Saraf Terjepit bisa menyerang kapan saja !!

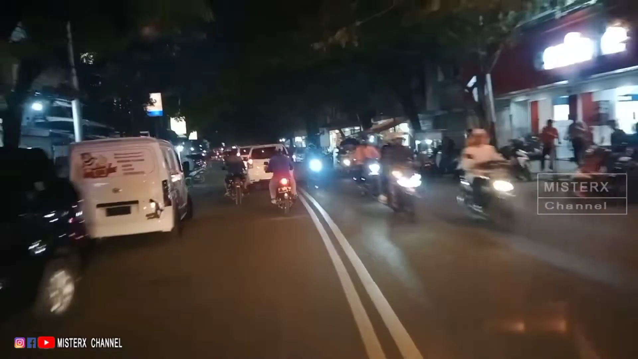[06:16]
Pasarnya pasar genteng tapi nggak jualan genteng. Kenapa, Bin?
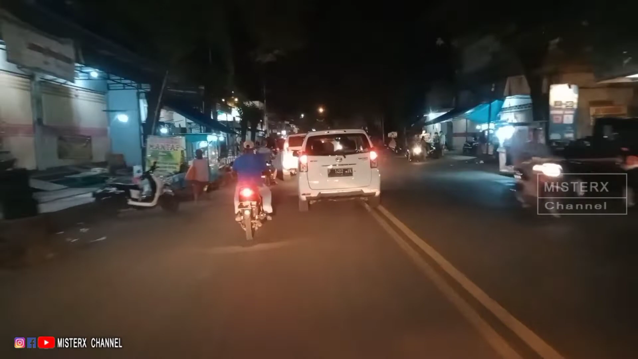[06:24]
Nama pasarnya. Tapi nggak ada yang pakai genteng, nggak ada atapnya, guys. Pakai es bes ini, pakai cor-coran. Wah, ternyata Banyuwangi sudah lumayan maju ya, guys ya.
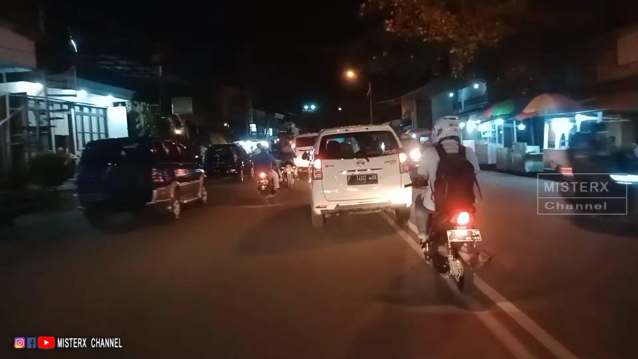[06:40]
Wah, pantas sekali di Banyuwangi ini, luar biasa. Sekarang alhamdulillah orangnya kaya-kaya, guys. Jadi di jalan hampir semuanya pakai sepeda motor, guys. Angkotan enggak ada. Karena banyak dealer-dealer di Banyuwangi nih, guys, sehingga membantu
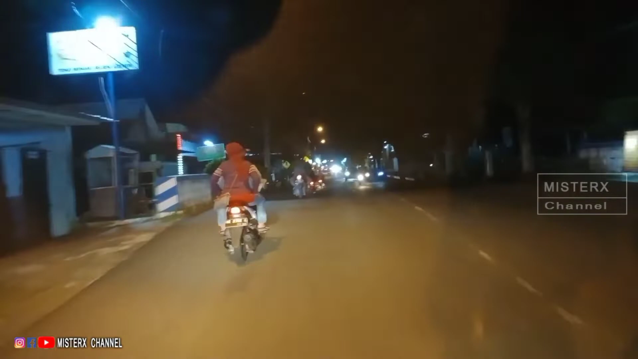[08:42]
Oke, itu nanti kemana? Ke kiri. Kiri. Kiri. Oke, mango. Oke, guys.
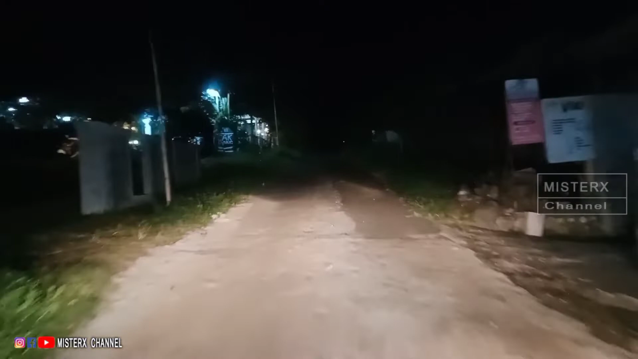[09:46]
Capung ini, capung terus ya. Oh iya, capung terus. Ada pos kampling. Pos kampling kanan. Oh iya. Oh ini pos kampling ini ya. Sama Abner yang di depan, Mister. Hah?